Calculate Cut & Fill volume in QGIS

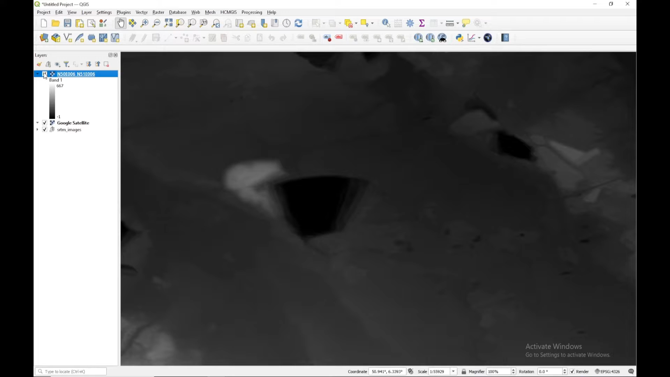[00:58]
So we are going to focus, as you can see that there are several mines like this, this and this.
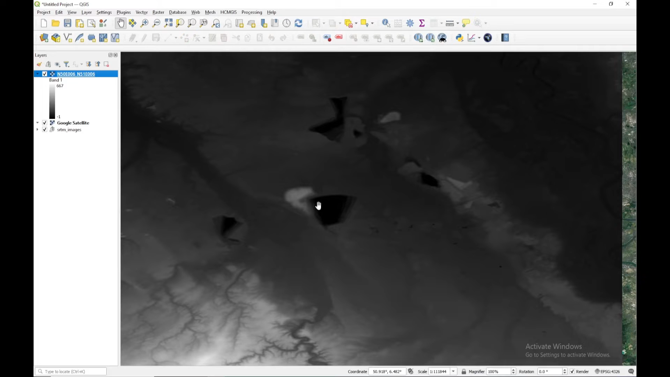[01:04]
So we are going to focus only for this. So I'm going to clip this area. And in order to do that, I'm just going to go to raster, extraction, extraction by extent, clip raster by extent.
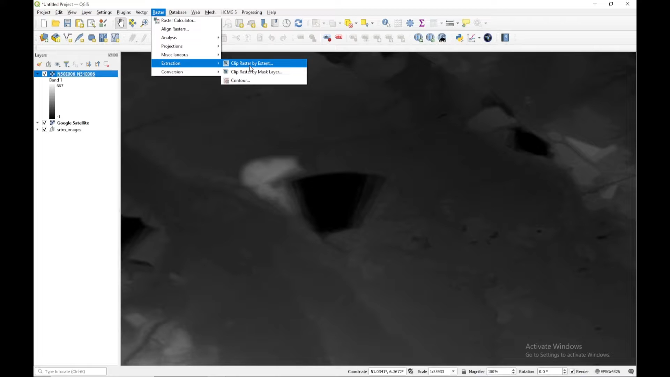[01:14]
And here I'm going to give my DEM.
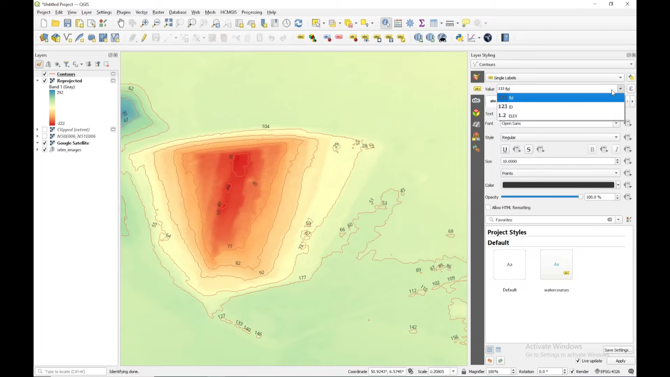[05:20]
That means ELEV. Now I can see that, yes, the contour values are correctly displaying. That is minus 200, minus 150. And this is the zero.
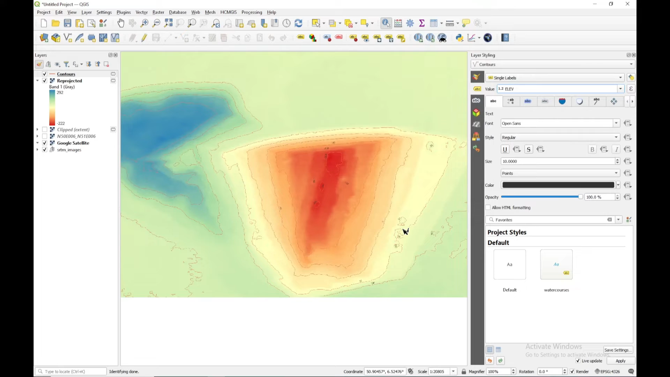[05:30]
So I need to calculate the volume with the base level zero. Because you have to predefined that. This is the contour of zero elevation. So I need to calculate the volume that required to fill this area up to the zero elevation.
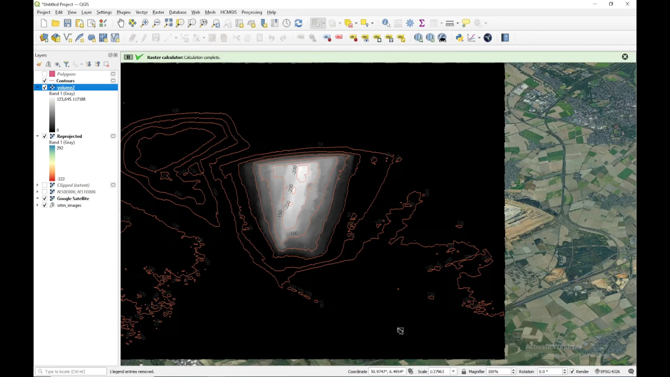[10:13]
So now we can see a black and white image has been created, which represents the volume of each and every pixel. If I just, I'm going to click like this in any of the raster.
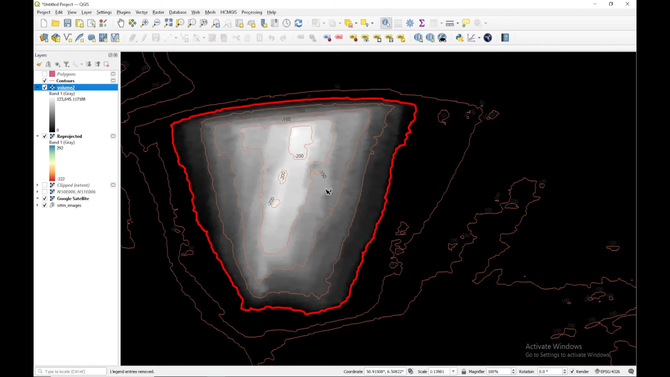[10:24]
So I can see this, this is the particular, this is the volume of particular pixels.
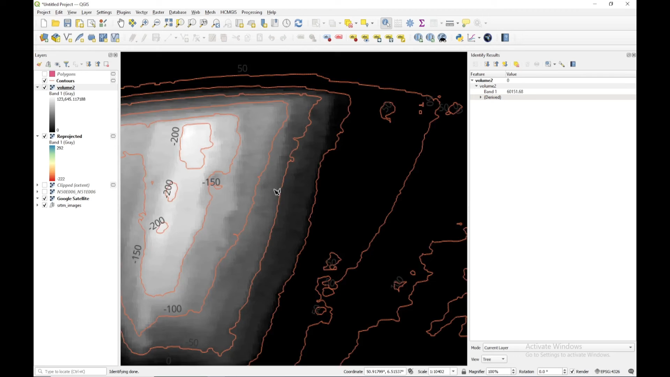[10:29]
Okay. Now I need to calculate the total volume. So for that purpose, I'm going to use the zonal stats. I'm going to do the processing, toolbox, search for zonal statistics in the raster analysis.
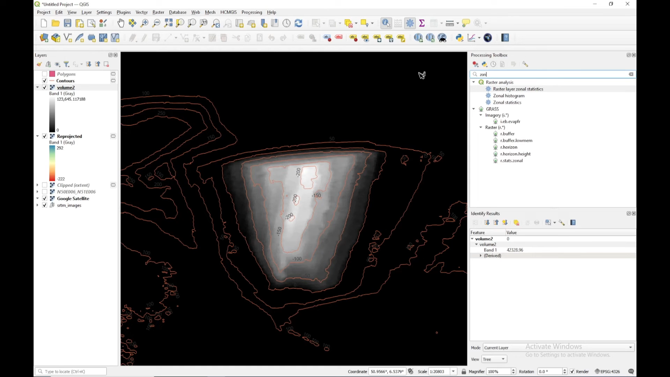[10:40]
And in the input layer, I'm going to provide the polygons. In the raster layer, I'm going to provide the volume too.
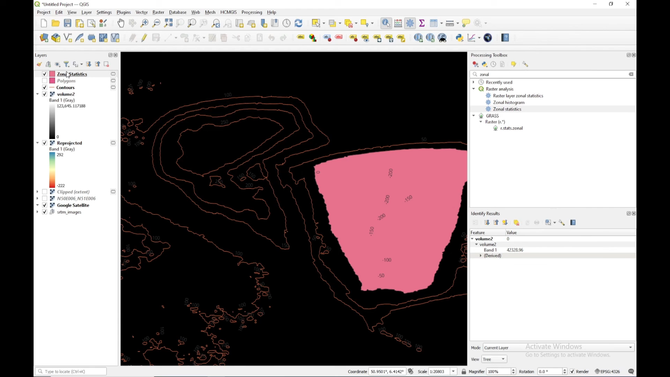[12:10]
So here we can see the contour value is 250. Here the contour value is 200, 150.